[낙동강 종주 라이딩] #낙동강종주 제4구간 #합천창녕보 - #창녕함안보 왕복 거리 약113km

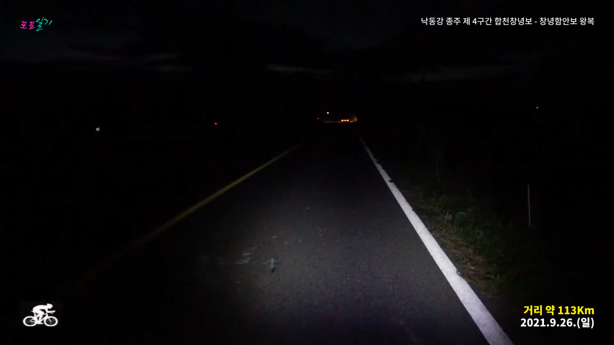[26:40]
캄캄한 국도를 달리고 있습니다. 국도로 가면 시간이 좀 단축되네요. 다행히 차가 많이 안 다니네요.